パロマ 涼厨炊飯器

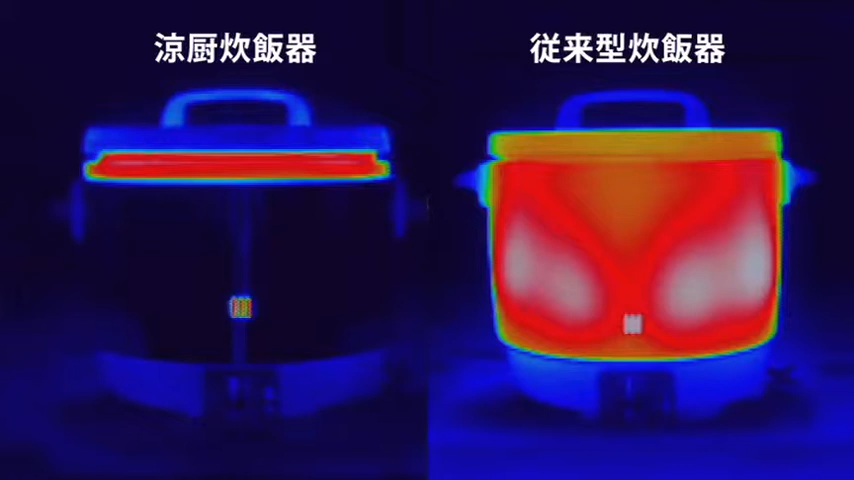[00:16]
従来型の炊飯器は全体が熱くなっているのに対し、
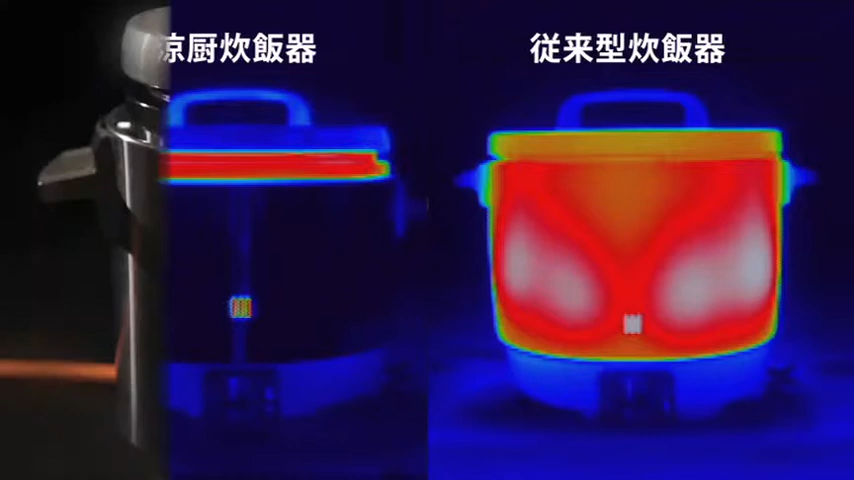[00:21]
鈴中炊飯器の温度変化はごく一部であることが分かります。この通り触っても火傷の心配はありません。
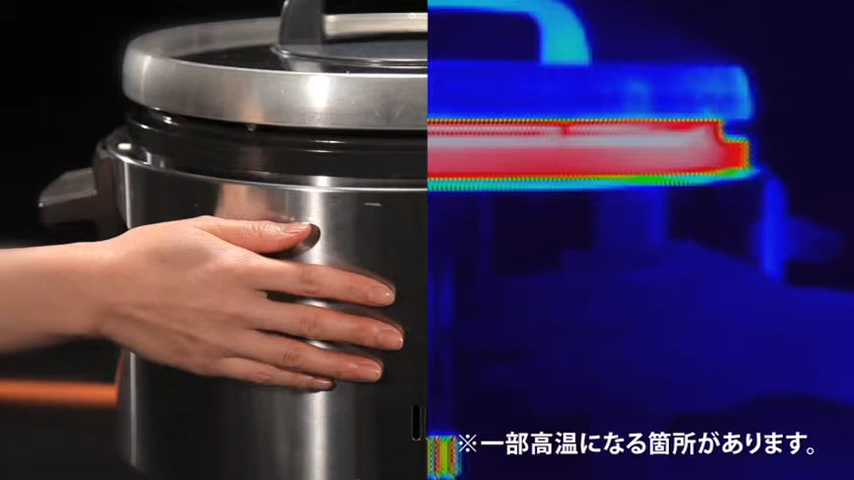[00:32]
また独自の対流型芋の厚釜を採用したことで、お米がしっかりと対流し、ふっくらしたご飯が炊き上がります。